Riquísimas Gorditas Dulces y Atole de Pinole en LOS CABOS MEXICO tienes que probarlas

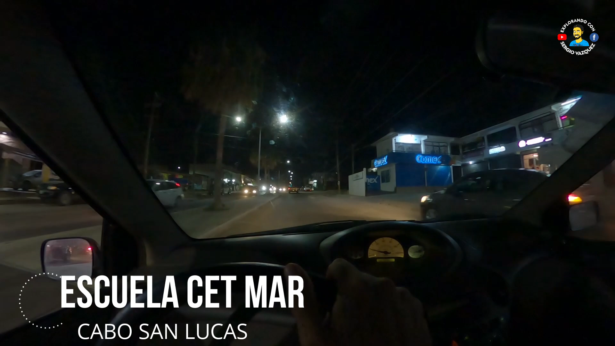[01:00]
Ahí exactamente, ahí se pone la señora, no sé cómo se llama, ahorita vamos a preguntar. Entonces, pues miren, así es la noche en Cabo San Lucas, cada vez hay más tráfico aquí en Los Cabos, se pone tremendo.
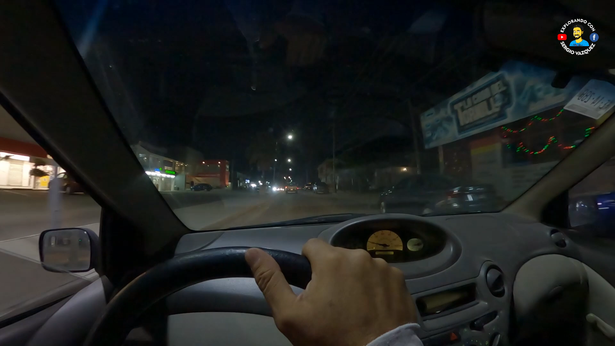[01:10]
Entonces, miren, aquí exactamente ya vamos a llegar. Uy, pasó el de la moto. Vamos a ver si se puso la señora el día de hoy. De hecho, venden aquí ricos coricos, dicen. Sí, está la señora. Ay, qué bueno que me traje la lámpara porque está oscuro. Ok, miren, es atole de pinole. Yo he hecho como champurrado, ¿eh? Y gorditas dulces.